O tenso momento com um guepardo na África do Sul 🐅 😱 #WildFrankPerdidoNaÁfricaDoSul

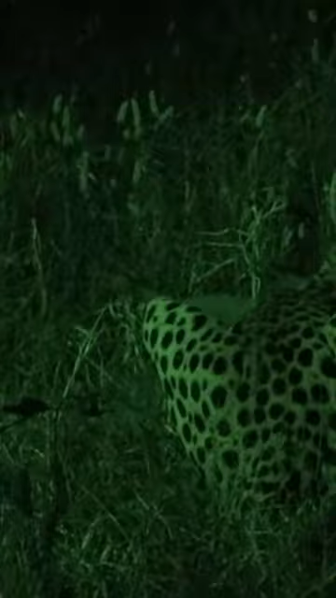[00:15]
A qualquer momento ele pode vir pra cima e acabar com a gente. Agora a presa já morreu.
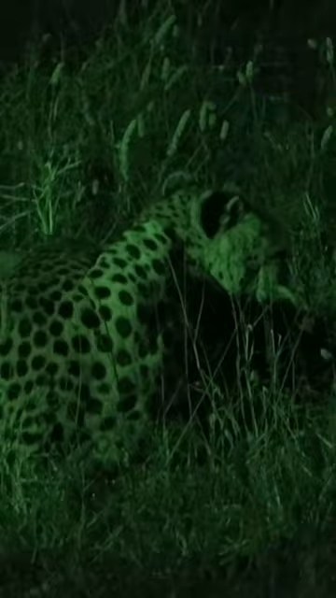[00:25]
Viram que a presa esticou as patas? É porque já matou o animal, então ele estica as patas. Estão vendo?